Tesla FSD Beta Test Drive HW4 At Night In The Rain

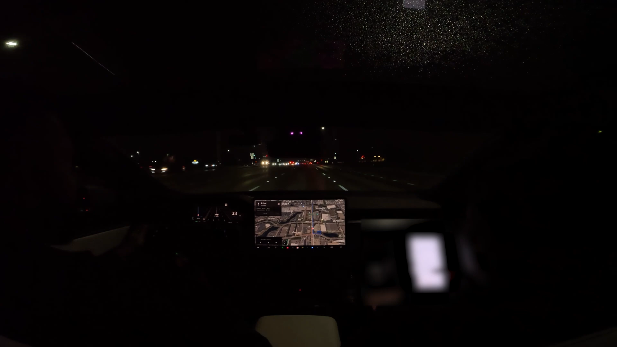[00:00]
What's up guys, Inran here, Monster Gadgets, and this is going to be an interesting video because I actually have no idea how well you can see this at night. I've never recorded myself driving at night. So today we're going to go ahead and take about an hour long of a drive using FSD only. So I'm going to go ahead and engage it and see how well this does at night with some light rain. Let's go ahead and dive into it.
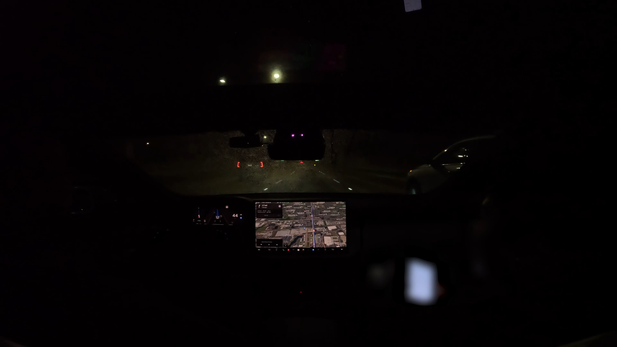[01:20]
So I just got an alert saying FSD, full self-driving, maybe degraded. Because it's raining, again, not sure how well it's going to perform, but I'll let it roll. And I'll let you know as I take over.
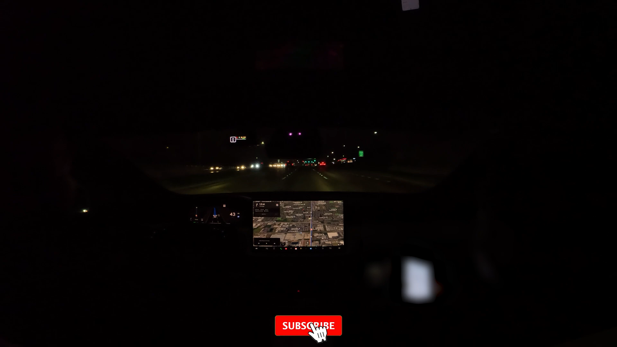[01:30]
Real quick. So as you can see, I did put my windshield wipers on auto. And I know everyone that has a Tesla absolutely hates this because while the car can drive by itself, for some reason, the windshield wipers can never be regulated correctly by Tesla. So I don't know which update they're going to come out with where they actually fix this, but clearly it's way too fast.